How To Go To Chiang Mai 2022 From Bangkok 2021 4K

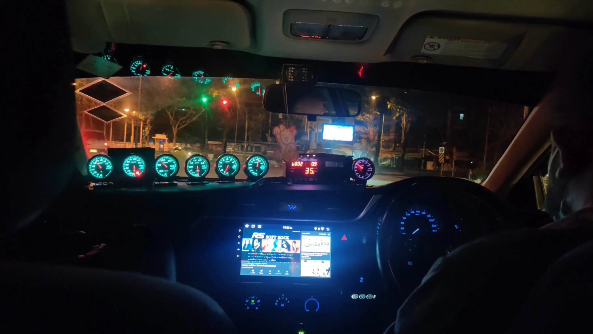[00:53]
Yothinburana School. So we go, and we're going to listen to some rock and roll. 150 bar.